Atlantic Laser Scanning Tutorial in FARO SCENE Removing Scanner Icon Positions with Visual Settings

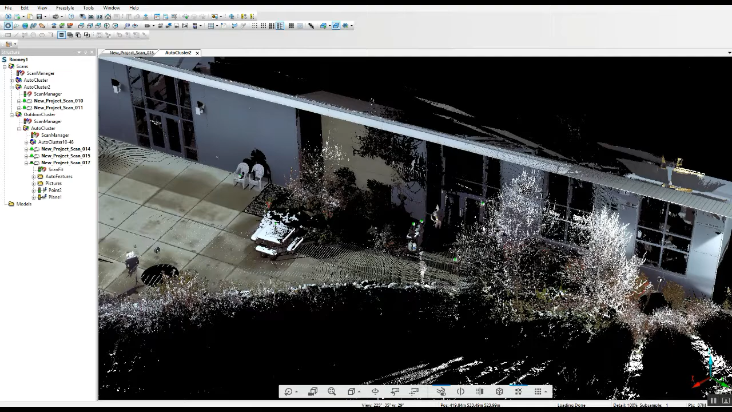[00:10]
Today we're going to take a look at just some real simple stuff like getting rid of the actual scan points when you're looking at your project. These are great if you want to jump to another position in the scan.
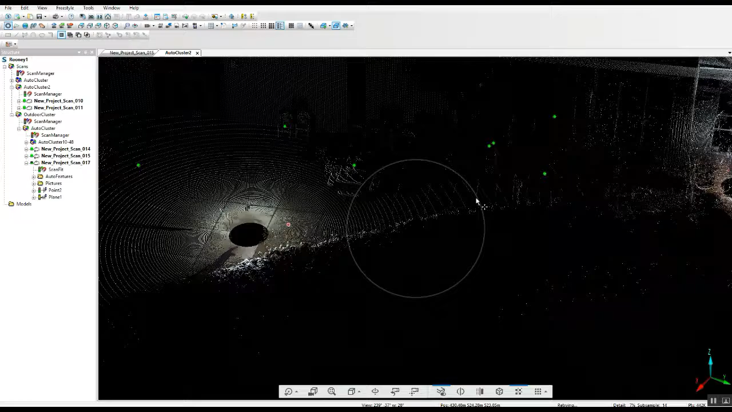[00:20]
Let's just say you're looking in a quick view like this.
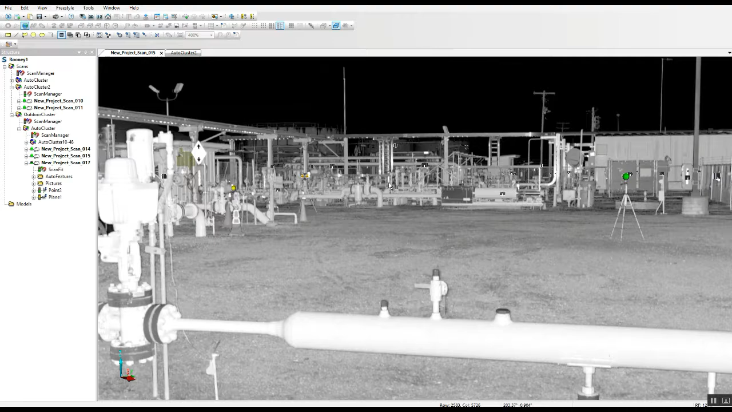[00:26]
You've got all these other scan locations.
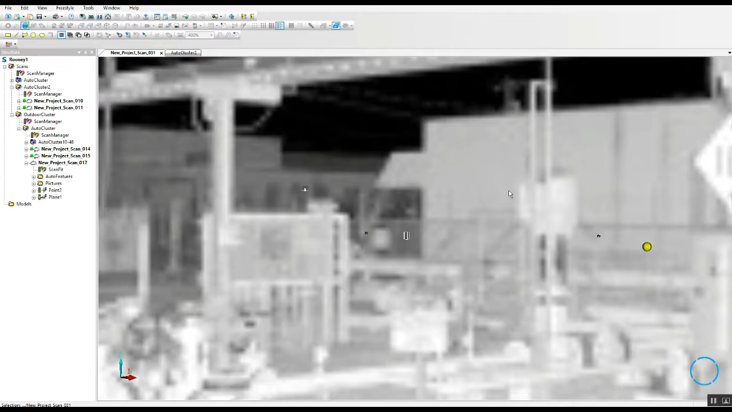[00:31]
You can double click on them and it'll take you directly to that scan. As we see it's loading up here.
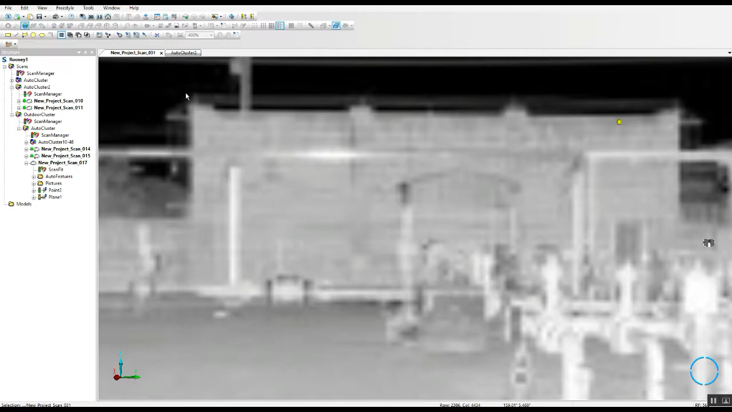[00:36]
Otherwise when you're seeing this sometimes you know if you've got a
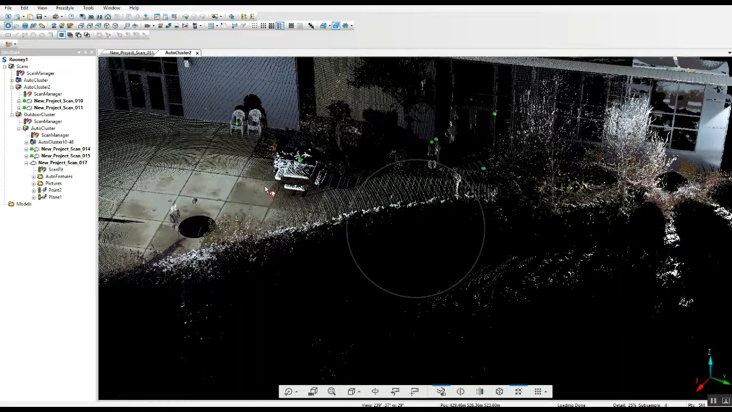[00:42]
lot of scan positions you might want to get rid of them just because they can sort of muddy up what you're looking at.
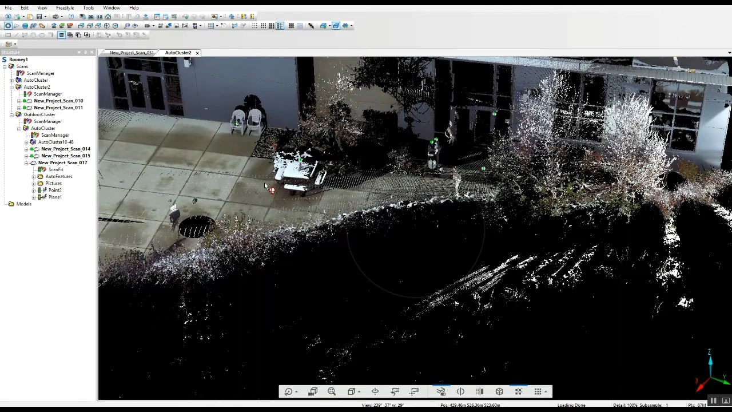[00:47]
So a quick way to do that we're just going to go up here.
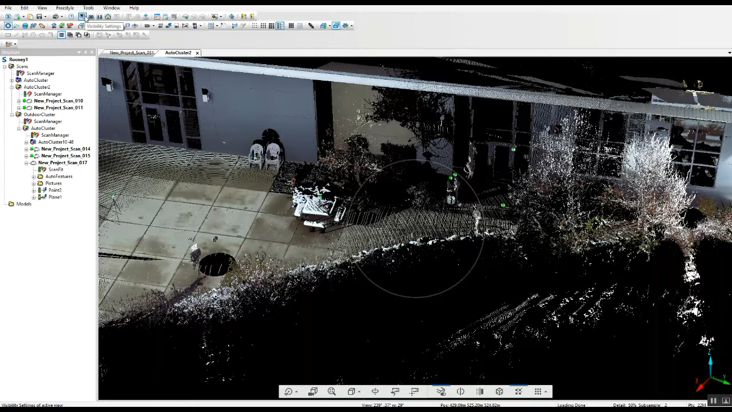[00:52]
I'm in the old interface if you haven't noticed. The top here we've got a visual settings button. Once you open that up you've got different things that different options. Now you've got extra. This extra tab here has the scan positions. Once you apply that you see now that they are gone.
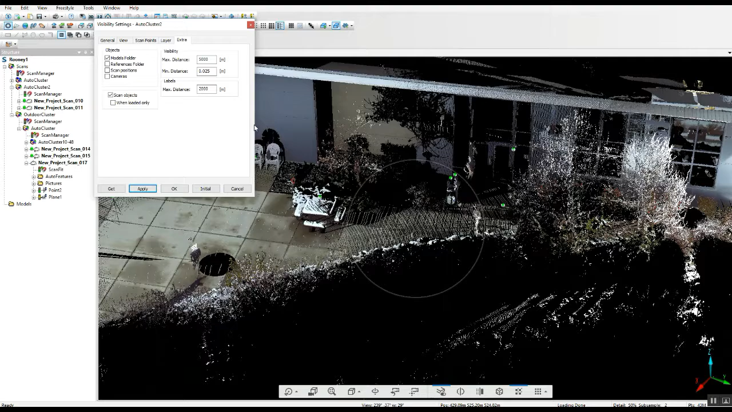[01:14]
You can always open that up and reapply it.
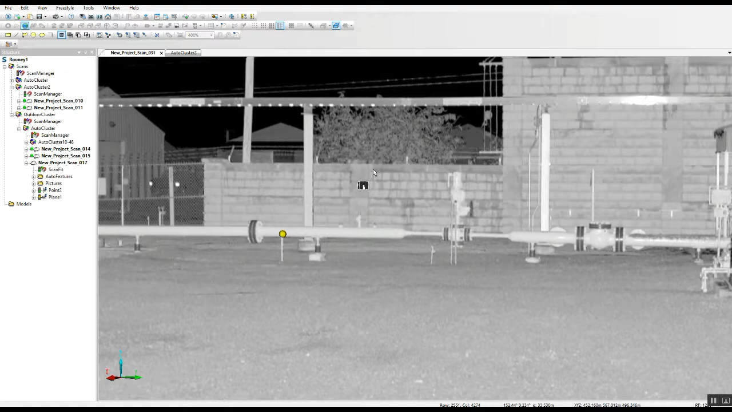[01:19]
It's it's you know simple but again if you've got a situation here where you've got you
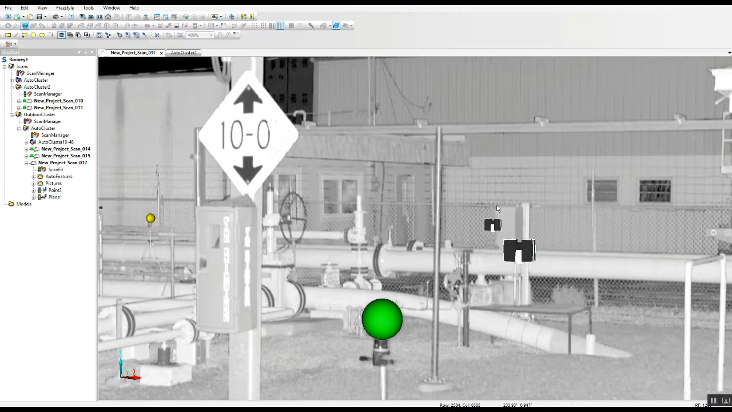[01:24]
know a number of scan positions sort of stacked on each other. Sometimes it's just easier to do that. Once again to the visual settings button and to extra and unchecked scan positions and there they go they're gone.
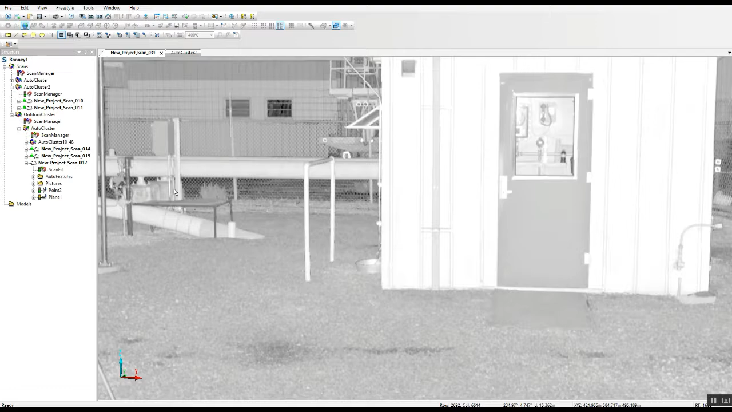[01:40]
So now it gives you a cleaner look at the whether it's the quick view or the full point cloud.